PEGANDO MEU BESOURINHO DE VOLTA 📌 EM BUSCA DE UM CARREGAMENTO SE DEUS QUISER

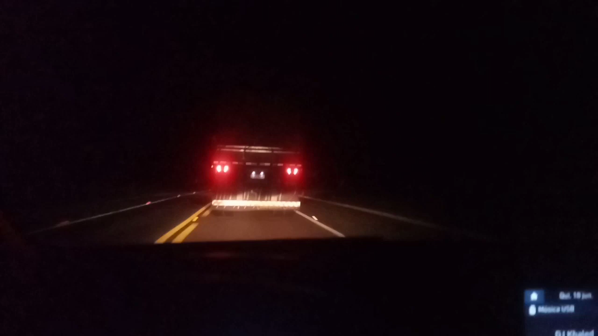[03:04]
Abrisado. Sabe que tá andando carretona aí, ó. Carregar de batata. Isso aí é lá do Paulinho, lá de Bom Jesus. O motorista é o grandão. É o grandão que é estranho lá mesmo. E acelera é o homem, viu?
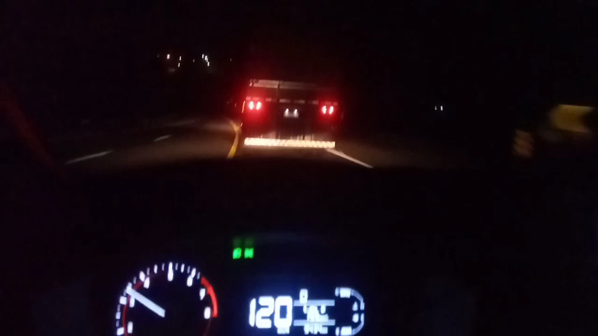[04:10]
Ó, numa curvona. Será que tem braço ou não tem o homem velho, não? Olha. Você tá doido. E esse grandão aí, ele é bom mesmo. E não tem nada de saber que tá firmando nada. E nem sabe que eu tô de carrinho pequeno. Quem sabe, atrasadão já também, né?
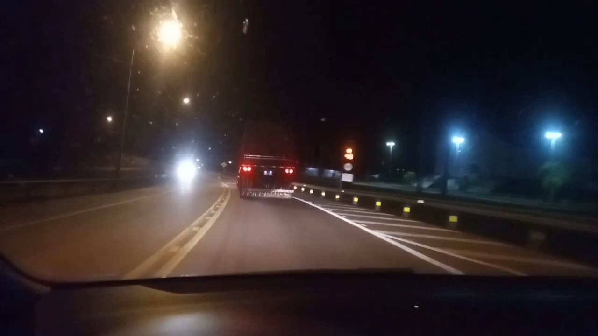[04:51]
É lá do Paulinho de Bom Jesus, lá da máquina do Foscovs, lá dos polacos. E o chofer é o grandão.
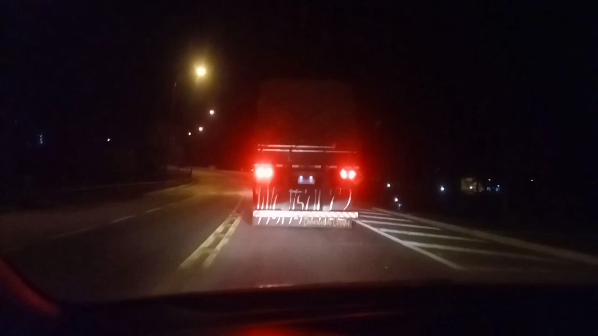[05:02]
Pensa no cara humilde também, viu, gurizada? Humilde é esse doidão aí, viu?
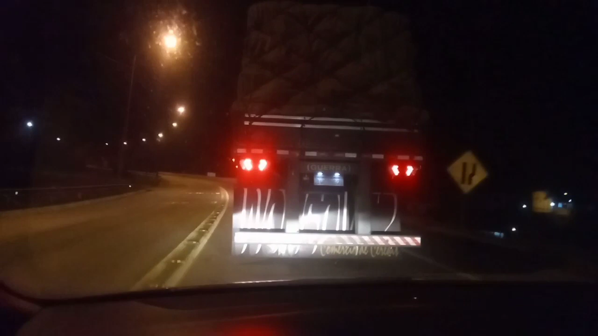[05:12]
Essa carreta era engatada no FH Preto Robocop, derrubaram, gurizada. FH Preto Robocop engataram nessa streamline agora aí, ó. Nossa, pra vocês dar uma analisada.
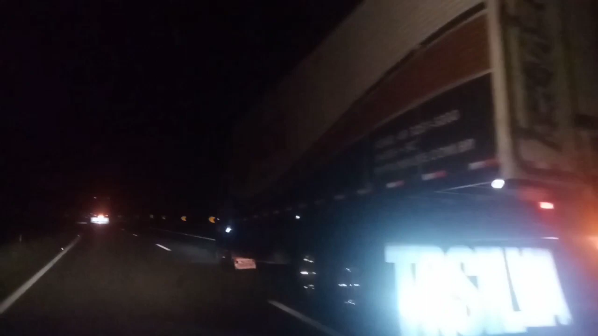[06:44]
Será que é harto ou não? Olha que coisa mais linda. Na frente é o Atego que vai.
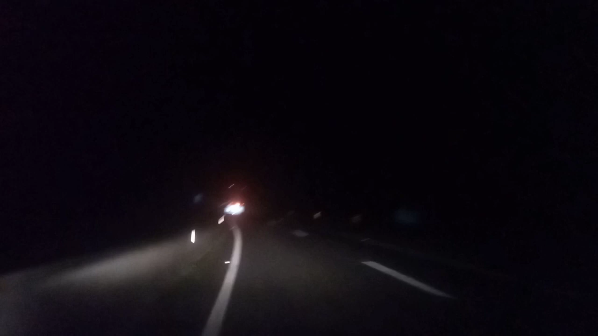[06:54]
Tirevinha lá de São Joaquim. Eles puxam maçã, gurizada. Estão indo, gurizada, acelerando.
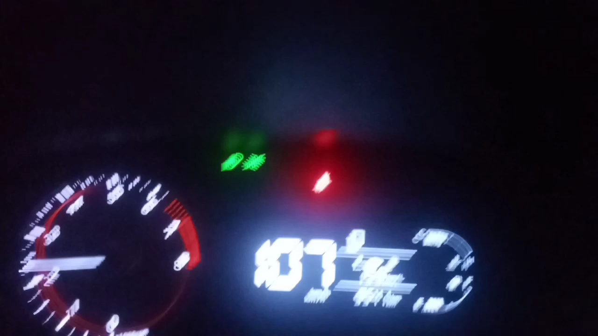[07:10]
Será que acelera os homens? Não, você tá doido. Olha o Atigão. Olha qual é mais linda, gurizada. Olha.
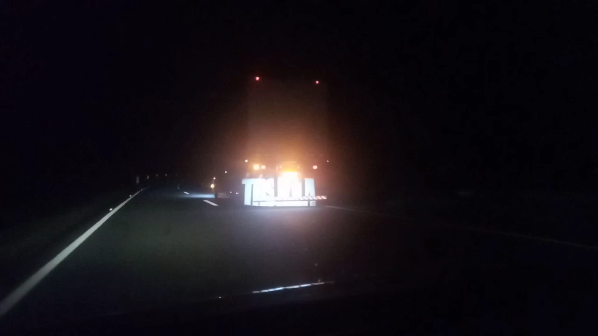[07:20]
Vinha lá do lindo e belo São Joaquim. Nossa, aí tô parado. Olha o Tegão. Olha a Arturona dos bichos. Olha os pneuzão na frente.